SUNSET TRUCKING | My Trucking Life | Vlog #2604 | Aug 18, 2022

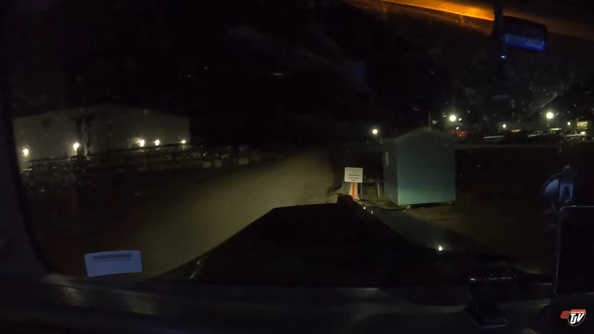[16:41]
See, that's the sign right there that says receiving that way.